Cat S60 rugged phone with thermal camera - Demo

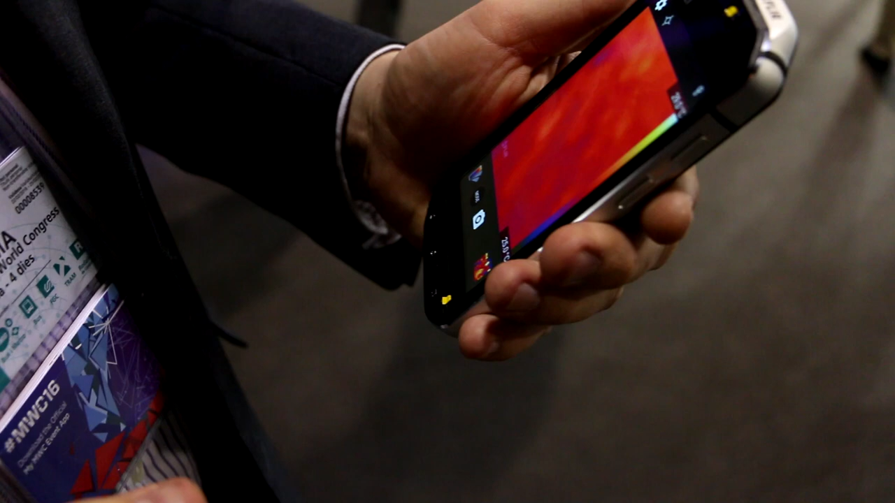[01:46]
We've now got that technology and brought it right down into a camera that can be integrated into a smartphone.
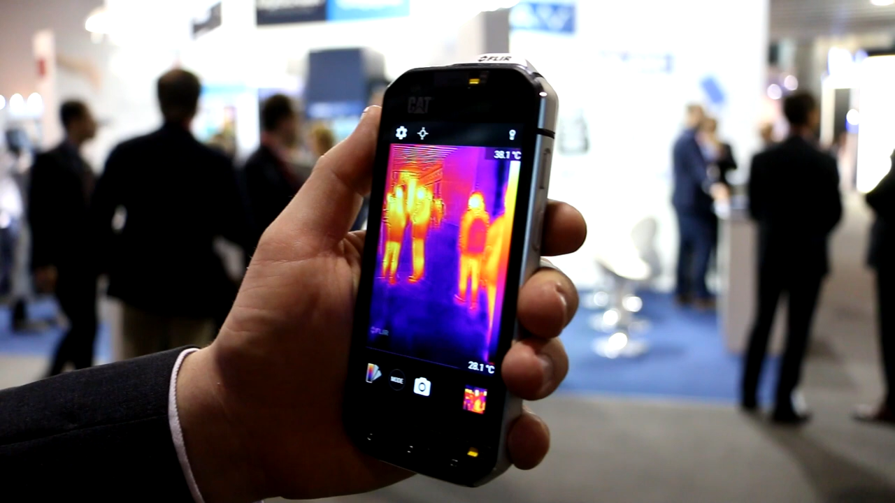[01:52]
On screen: scale top 38.1°C, scale bottom 28.1°C
So here you can see all the detail in the shot coming through, the heat coming off people's faces and people walking around.
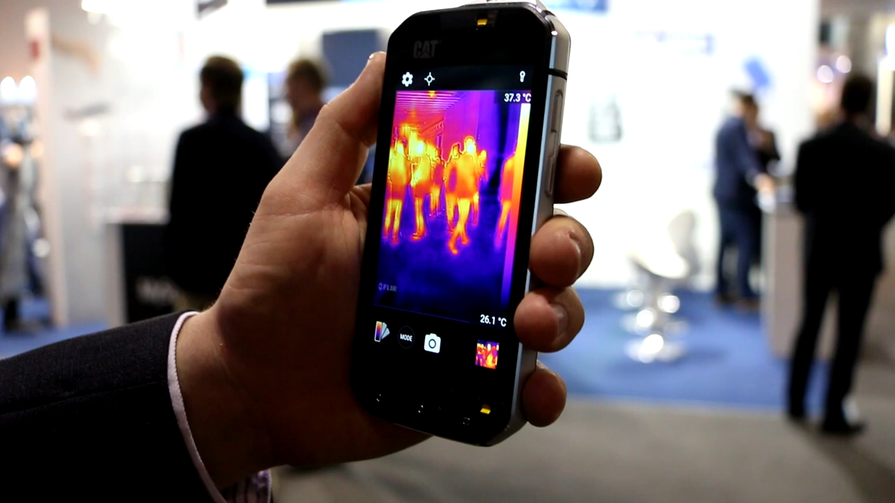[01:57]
On screen: scale top 37.3°C, scale bottom 26.1°C
If I hold my hand out in front of the shot you can see the heat on the picture there.
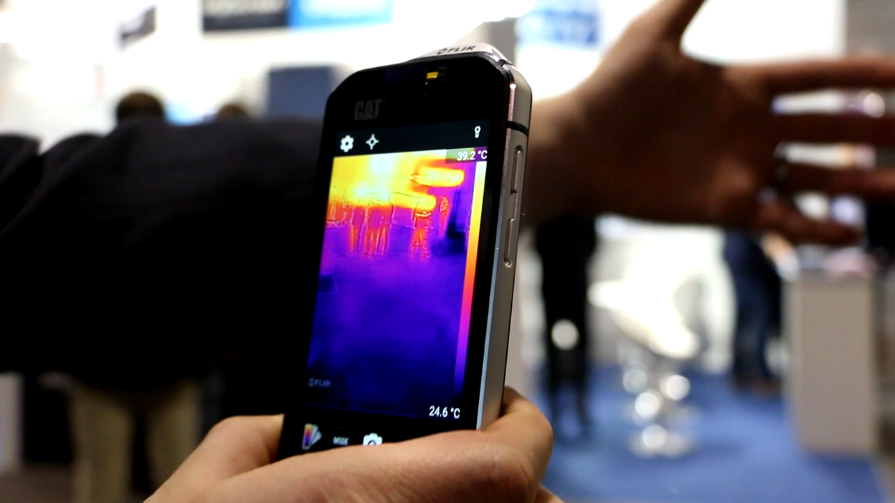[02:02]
On screen: scale top 39.2°C, scale bottom 24.6°C
We can add a spot meter to
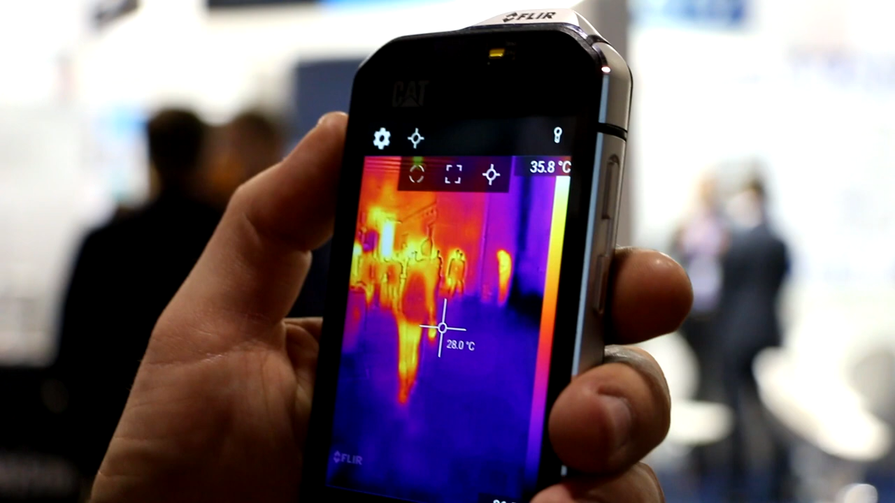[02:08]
On screen: spot 28.0°C, scale top 35.8°C
this picture here and we'll actually be able to drag that around. I was playing a bit up at the moment.
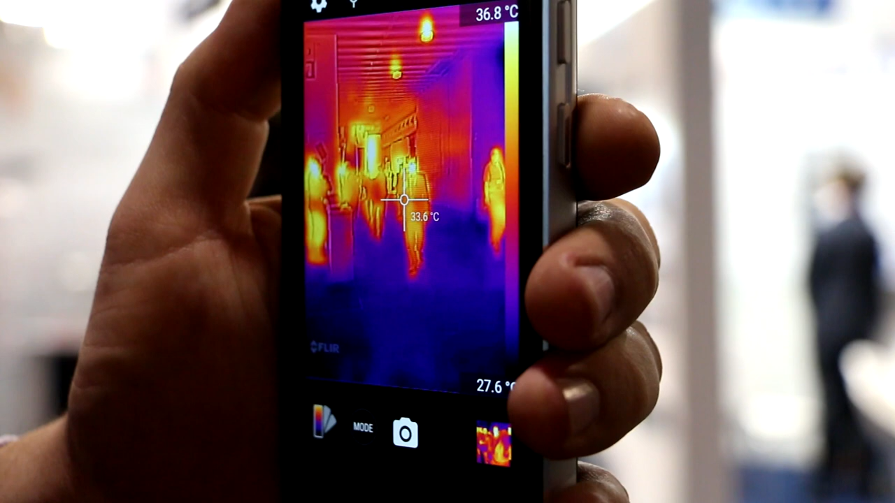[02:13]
On screen: spot 33.6°C
I can move that around the shot. I can add multiple spot meters. And here's something really cool.
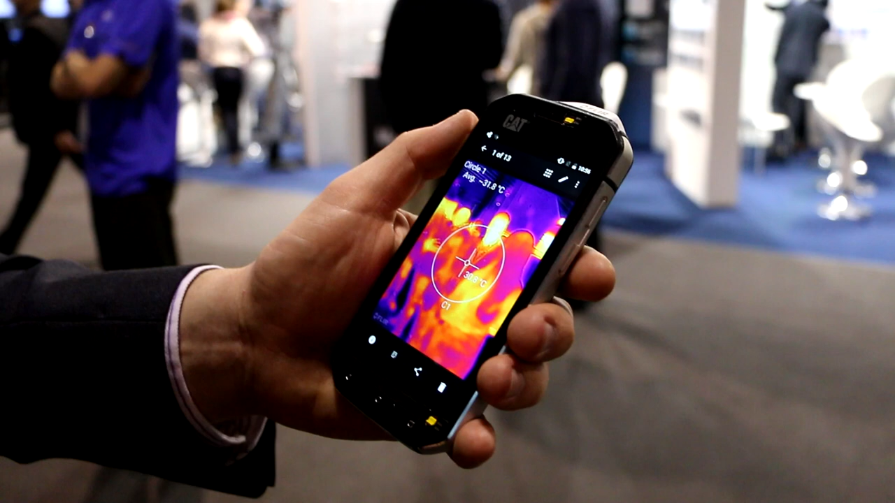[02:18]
If I go to a shot that I took earlier, firstly I can switch between the two shots because that's using both the two cameras simultaneously when it takes a photo.
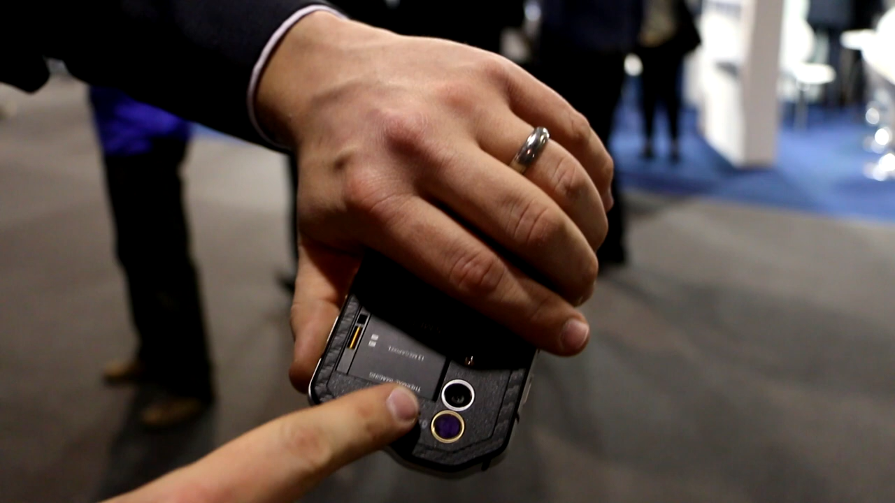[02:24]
I can actually also add additional data to the shot that was taken.
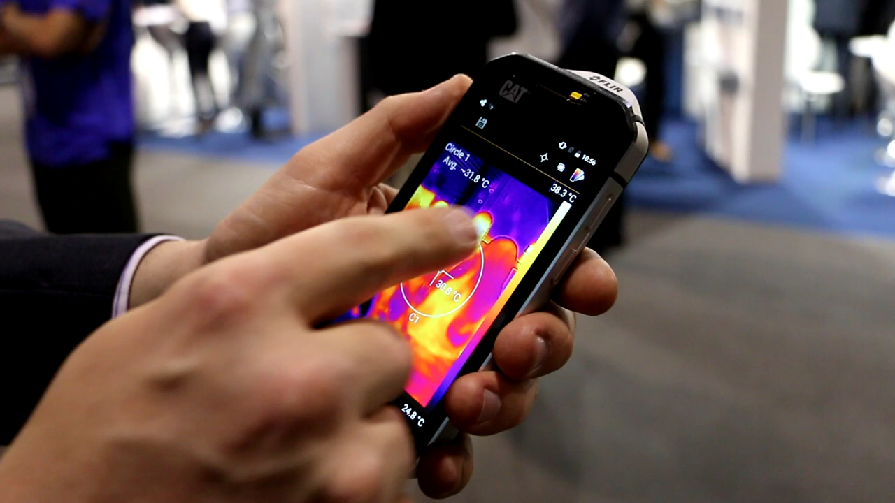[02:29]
On screen: scale top 38.3°C, scale bottom 24.8°C
So I might want to focus on a particular area or in this case move
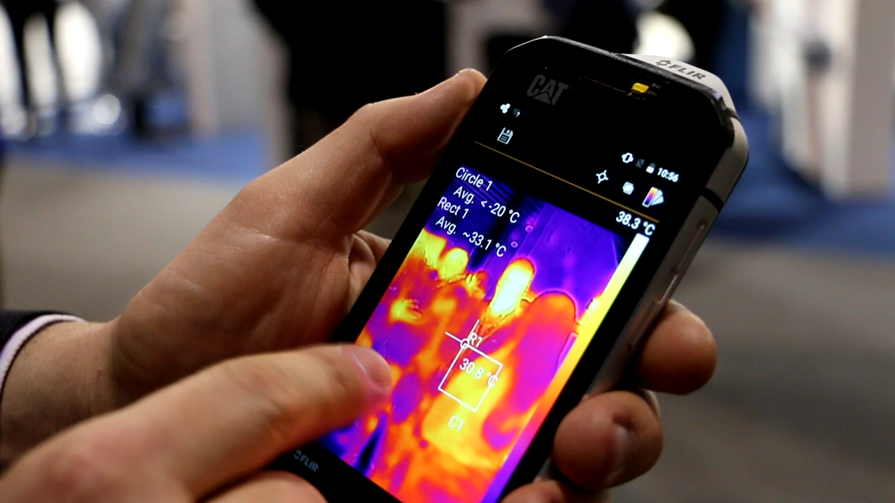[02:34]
On screen: scale top 38.3°C
items around or expand them and take our average temperature or the minimum and maximum temperature off an image too.
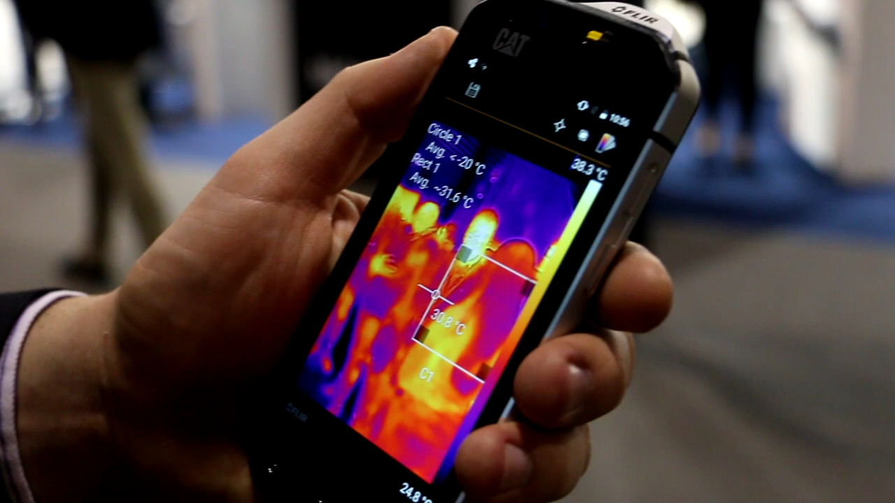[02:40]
On screen: scale top 38.3°C
So a lot of data that you can take off a thermal image and use it in a range of different practical scenarios.
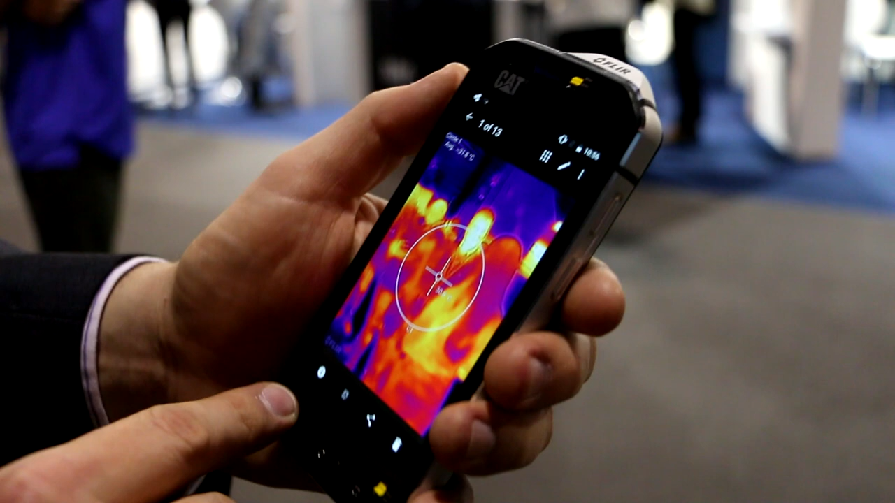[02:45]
So there's also one other thing that's really cool about this.
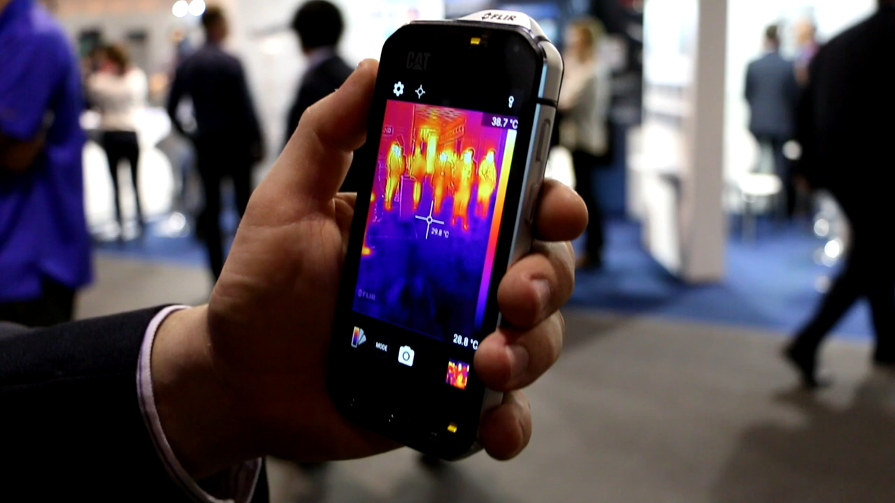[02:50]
On screen: scale top 38.7°C, scale bottom 28.8°C
There's something called MSX technology that is specific to FLIR.
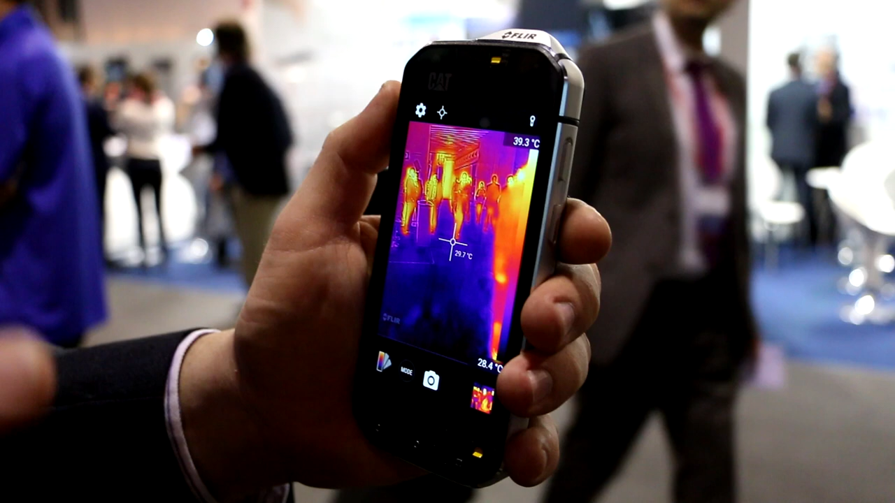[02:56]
And so all this edging detail that you see on the camera is coming from the CMOS camera in conjunction and overlaying that image over the top of the thermal image. So if I cover that up and show you again you'll
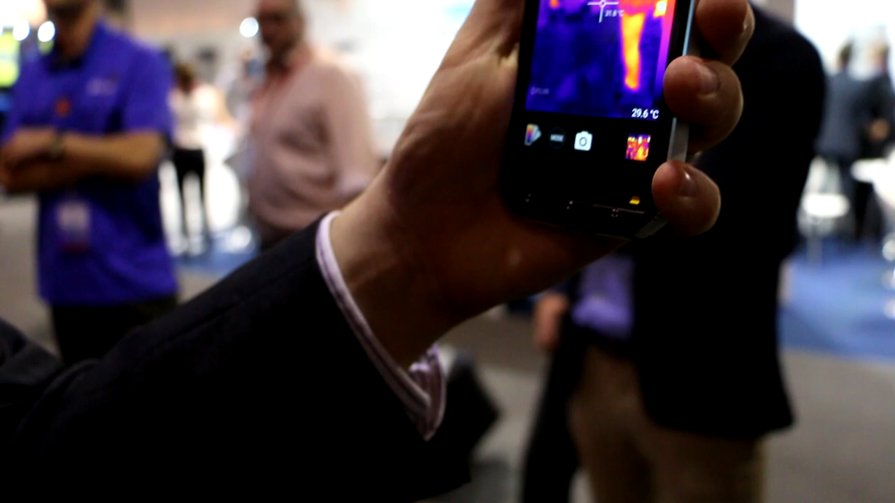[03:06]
see the image is just a pure thermal image here with not a lot of detail.
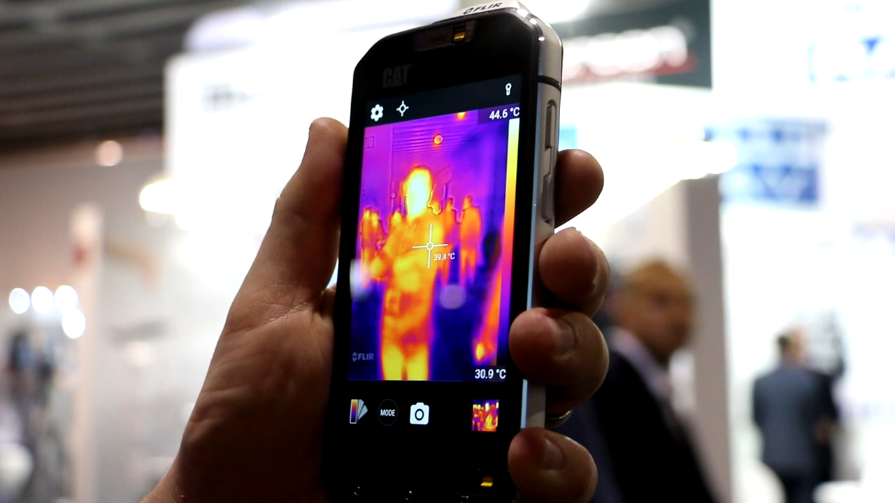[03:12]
On screen: scale bottom 30.9°C
If I take my finger away lots more detail and edges appear and you see all that extra extra richness come through which is great to deliver context in the shot.